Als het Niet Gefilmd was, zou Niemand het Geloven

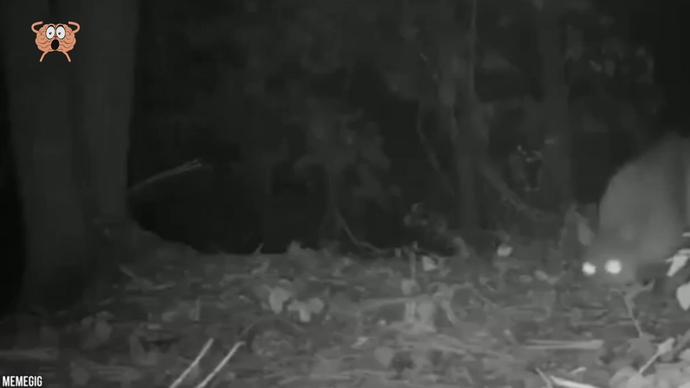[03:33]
Maar dat is niet het geval in deze video die op het internet ontdekt werd. We zijn er getuige van hoe twee natuurlijke vijanden, een herten en een poema, s'nachts door het bos struinen. Verbazingwekkend volgt het herten poema zonder duidelijke angst, alsof de twee oude vrienden zijn die na een avondje stappen naar huis gaan. Eerlijk, ze konden het niet meer akunamatata-achtig maken dan dit. 9.